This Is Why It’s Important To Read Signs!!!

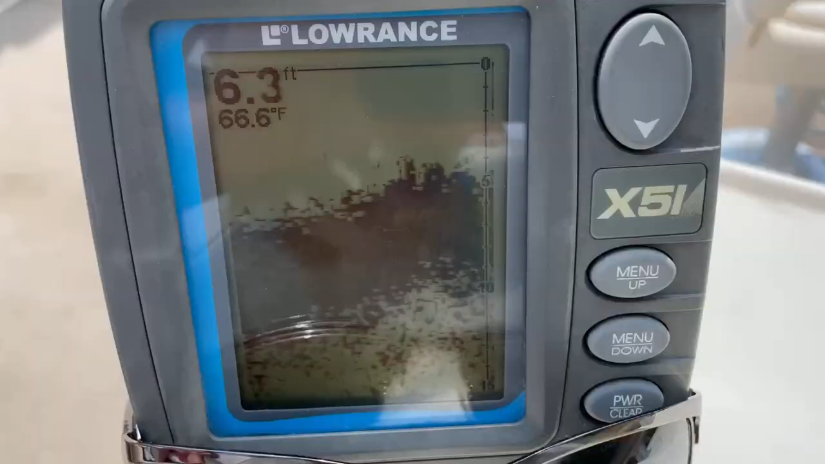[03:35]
On screen: depth 6.3 ft, water 66.6°F
To show you guys the hole where all the fishermen come to on camera. It's exclusive footage. 5 feet in depth, but watch. There it goes. Dropping.
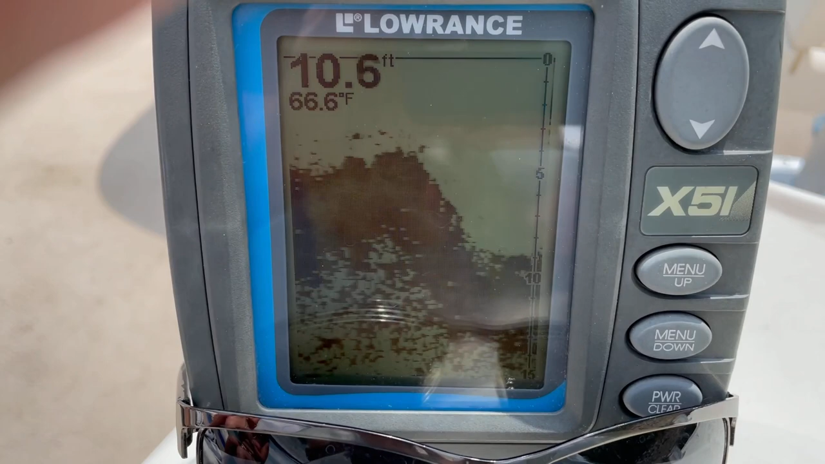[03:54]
On screen: depth 10.6 ft, water 66.6°F
66.6 degrees Fahrenheit. 7 degrees
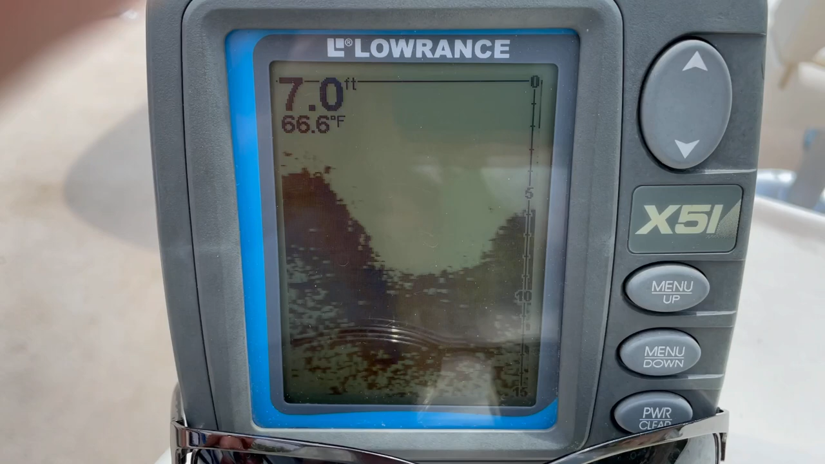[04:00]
On screen: depth 7.0 ft, water 66.6°F
Fahrenheit. Look at that, y'all. That's the hole right there. See it? That's crazy.